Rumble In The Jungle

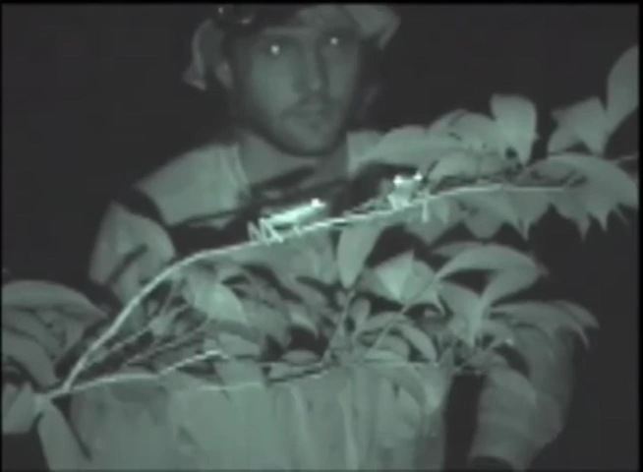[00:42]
I used an infrared-capable video camera and all of a sudden this was all over the place, left and right.
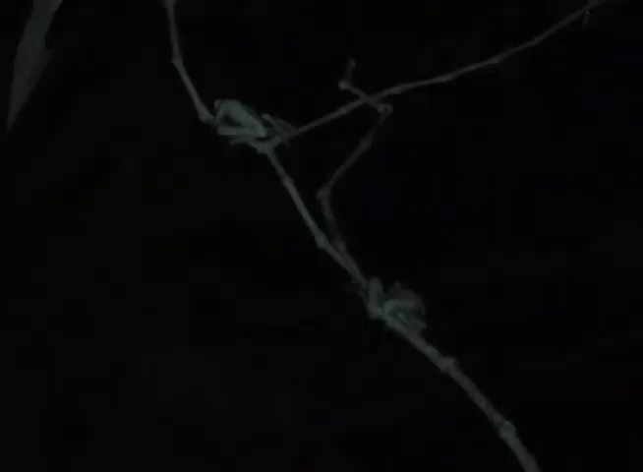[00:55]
And that shakes the plant. And those plant vibrations carry to other frogs that are nearby.
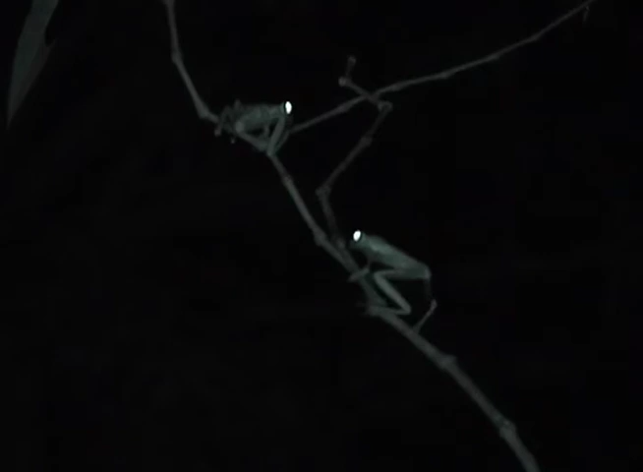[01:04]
They're sending a message, the gist of which is, Get off my branch, says Caldwell's colleague, Karen Workington. You know, if he doesn't get off their plant, then they jump on him and start wrestling.
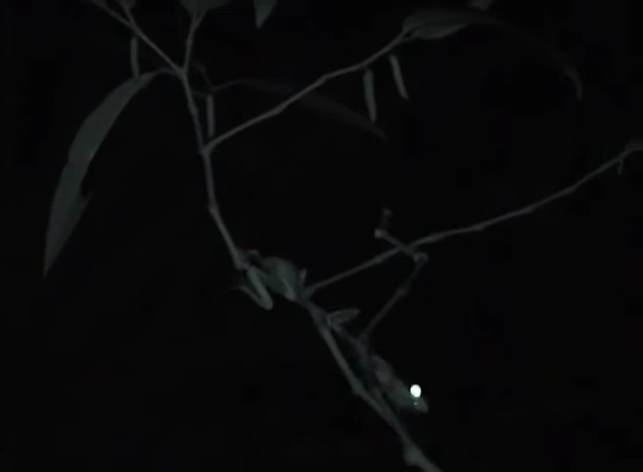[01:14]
And sometimes they'll wrestle for hours. That's sort of a typical posture where they're hanging from their hind limbs, squeezing each other.
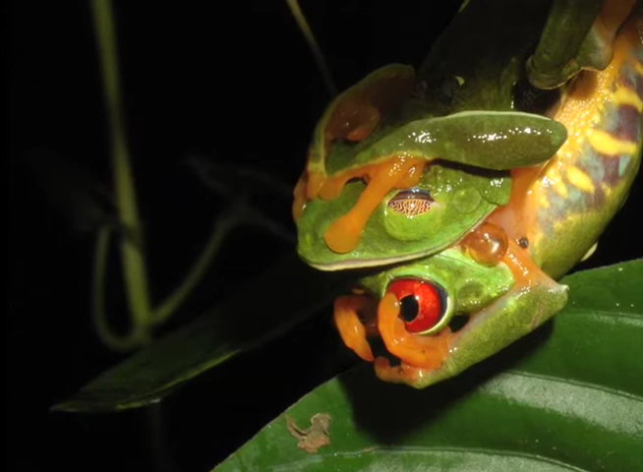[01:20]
The winner gets the territory. And it turns out that shaking predicts victory. The frog that tremulates, that shakes more, is the dominant frog.
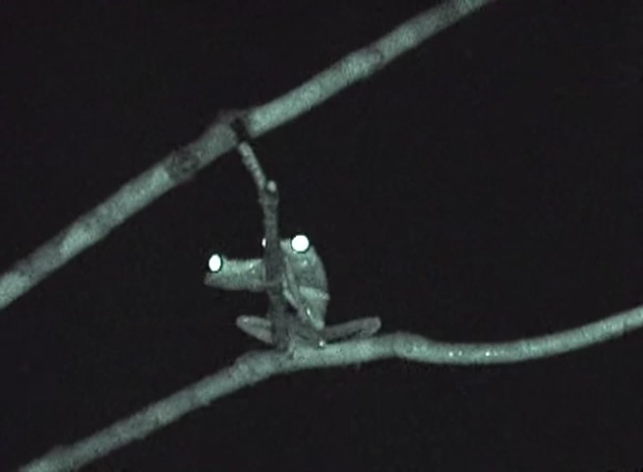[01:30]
Is the one who will fight longer, harder, and will ultimately maintain that calling site. But not any shake will do by sticking special microphones.
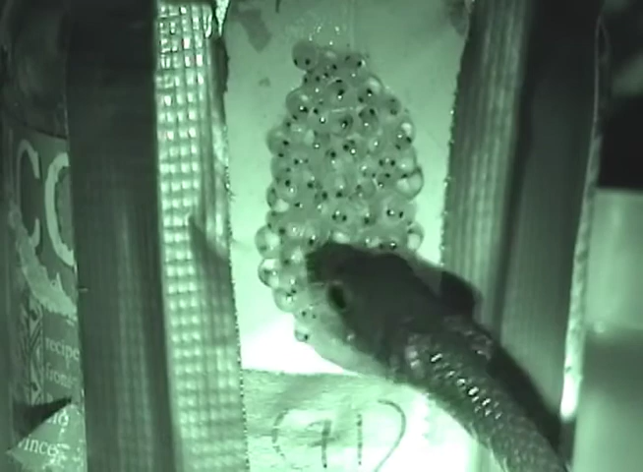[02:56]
So a snake attacks the egg clutch, produces vibrations,
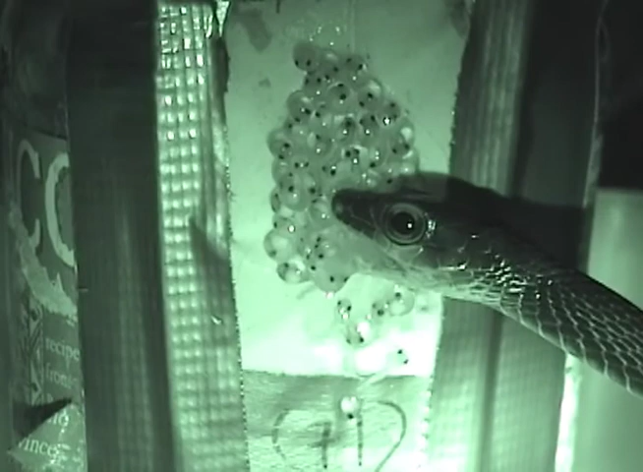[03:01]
and the embryos then sense those vibrations, know it's a snake attack and not, say, a rainstorm, and had to escape.